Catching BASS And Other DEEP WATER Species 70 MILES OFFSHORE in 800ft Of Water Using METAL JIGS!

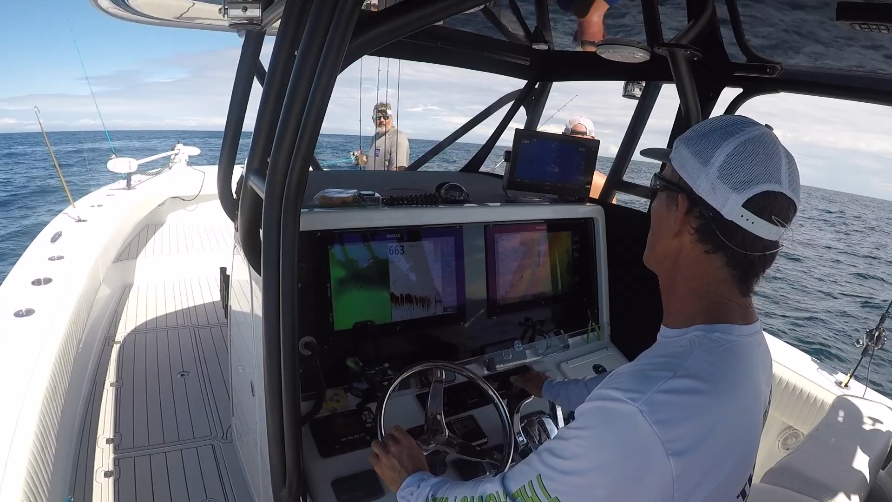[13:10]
we're going to be in 660 foot this time shallow oh yeah i think that's sea bass think so they up that high yeah okay you got it zoomed in okay i didn't see that 640 610 so 30 feet up good good maybe i'll catch that that big one right there